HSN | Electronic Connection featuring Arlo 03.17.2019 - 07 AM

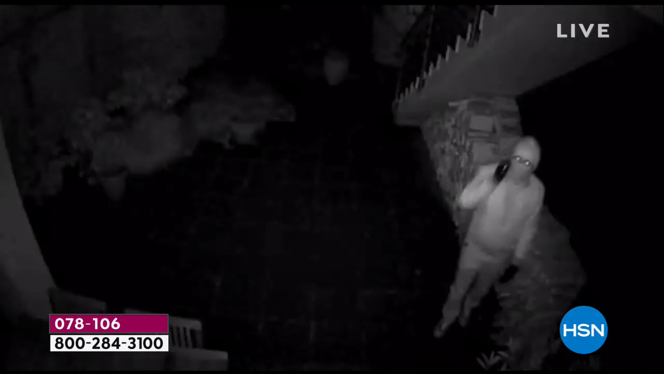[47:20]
And I can tell you that this video is amazing.
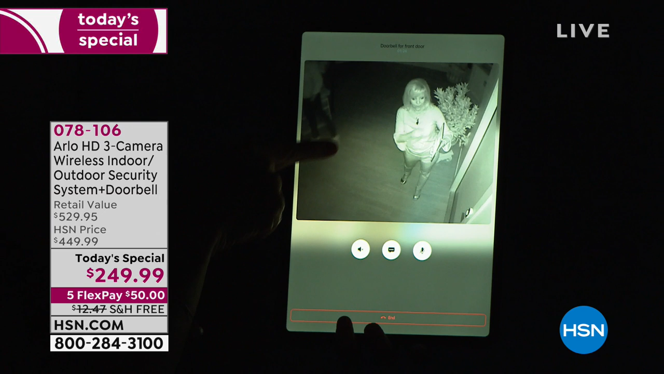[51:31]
So here it is in night vision. You can see how it illuminates the area right here. This is guy and I, if somebody's moving at night up on your front porch, they don't have to ring the doorbell.
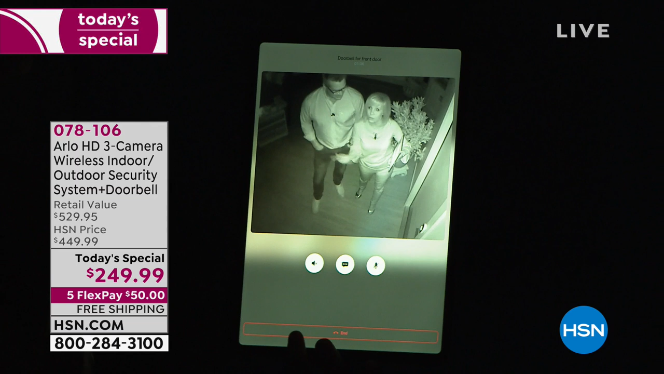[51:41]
Arlo's still going to capture it. And it takes a video, no fees and it records and then it sends the video inside the app. So this is what night vision looks like. And then when it's daytime, we'll turn the cameras back on. It'll adjust automatically. It automatically adjusts back to full color, high definition and three cameras.
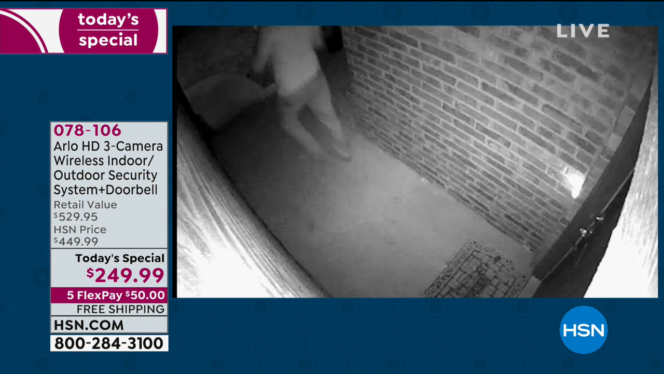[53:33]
None of these are staged. Right. That's night vision right there.